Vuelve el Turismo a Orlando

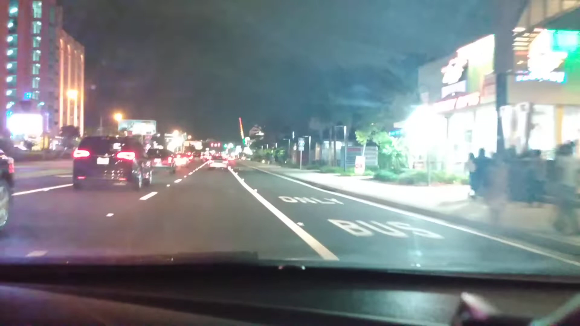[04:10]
es de mesero, yo fui mesero en mi juventud, y me buscaba un billete, no me pagaba mucho por hora, pero en propina, me llevaba todos los días a la casa, 100 a 200 dólares, todos los días en propina, yo me acuerdo, no es para todo el mundo,
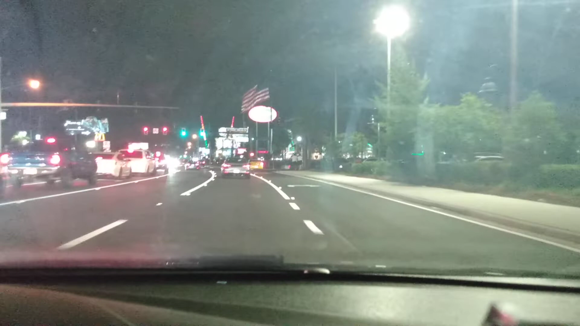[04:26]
pero es una manera de hacer dinero rápido, y no tienes que, un poquito de esfuerzo y ser un poquito organizado, y claro que sí, mira, aquí estamos al norte, acabamos de cruzar la Sunlake, es el McDonald's más grande del mundo, vaya,
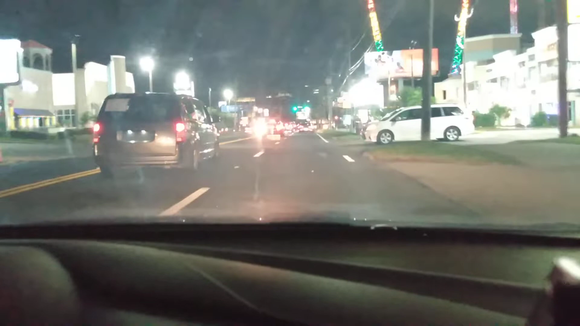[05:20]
yes, ahí es que viene el rush, y para darte una perspectiva, ya que estamos aquí, si en esta luz, donde está el coso este, que te disparan para arriba, así que para la derecha, aquí están los apartamentos, que yo siempre te estoy diciendo, el Enclay,